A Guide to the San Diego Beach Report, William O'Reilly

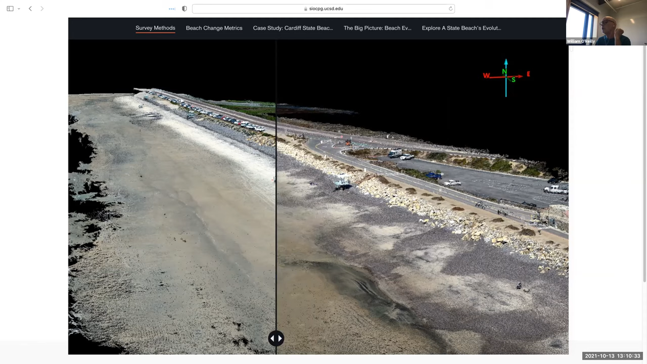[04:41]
from summer to winter with the cobbles appearing as the sand is eroded away and